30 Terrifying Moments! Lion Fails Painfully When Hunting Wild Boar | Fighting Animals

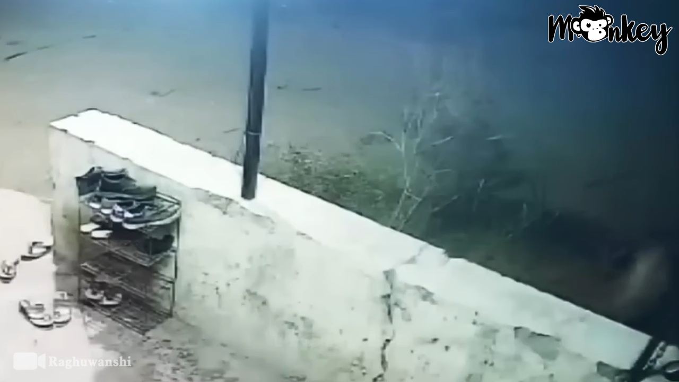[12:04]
The leopard killed the dog and brought it back to its den.